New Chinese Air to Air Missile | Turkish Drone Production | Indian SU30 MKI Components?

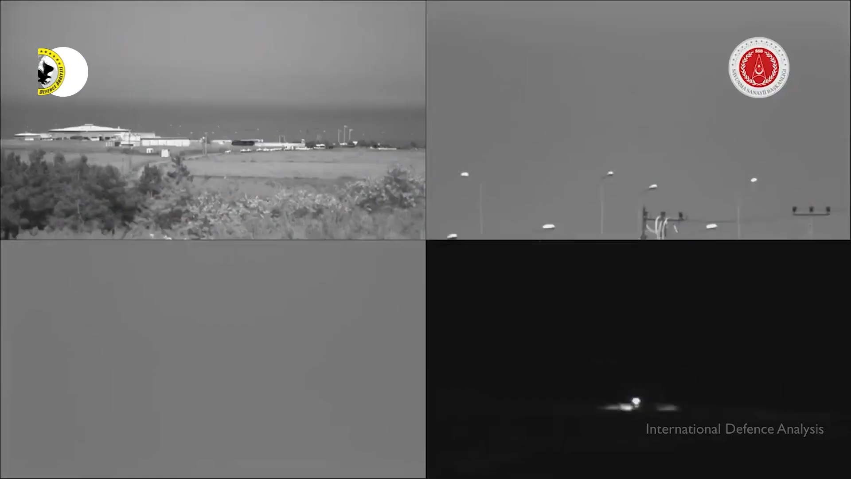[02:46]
زائد کی بلندی پر ٹارگٹ ڈرون کو انڈیسپٹ کیا تھا اس کے بلوک ٹو کی رینج
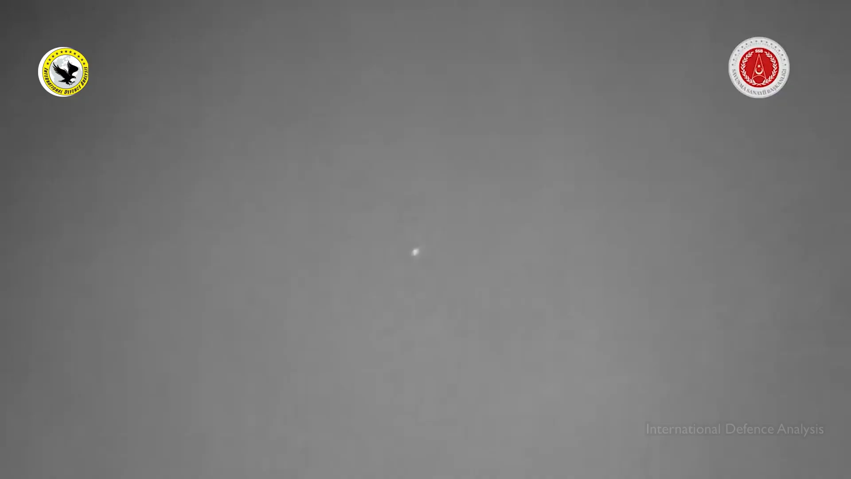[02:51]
ایک سو کلومیٹر سے زائد اور بلوک تھری کی ایک سو پچاس کلومیٹر سے زائد متوقع ہے